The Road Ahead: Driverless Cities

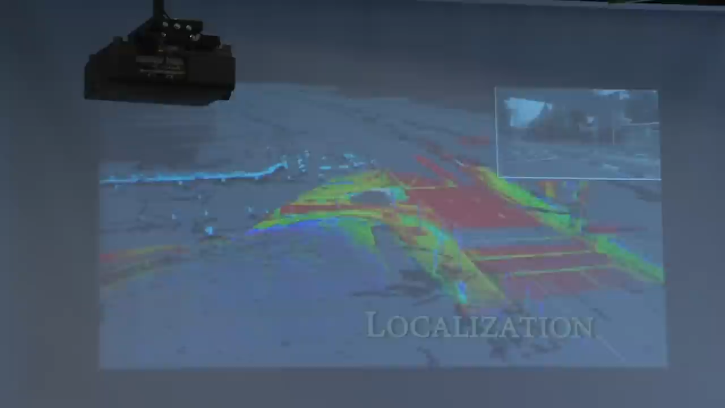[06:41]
They know where they are on the roads. They can, now what's happening here?